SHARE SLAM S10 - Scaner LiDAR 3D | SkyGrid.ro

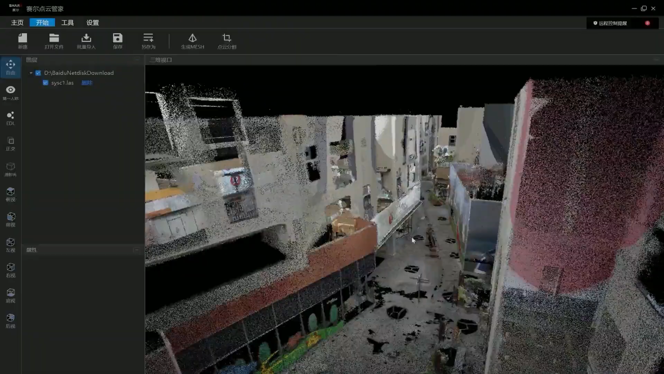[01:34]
The SHARE SLAM S10 combines point clouds with images in real-time,
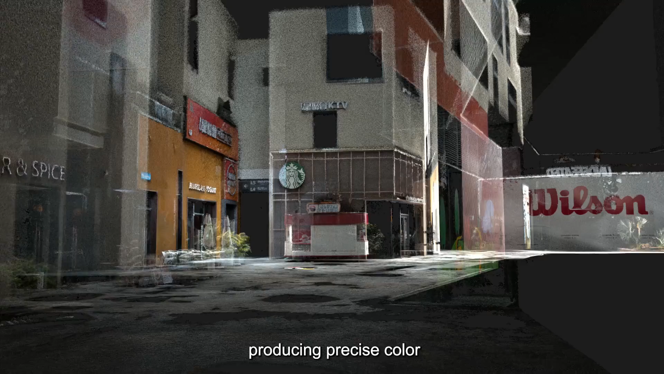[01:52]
producing precise color point clouds with millimeter-level accuracy.
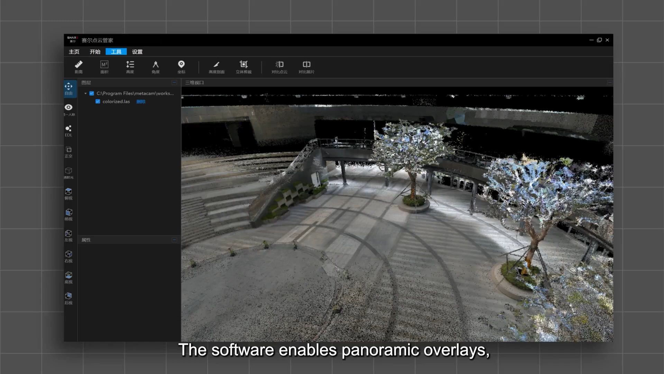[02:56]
The software enables panoramic overlays, integrating LiDAR and imaging for precise perception, that shape the future.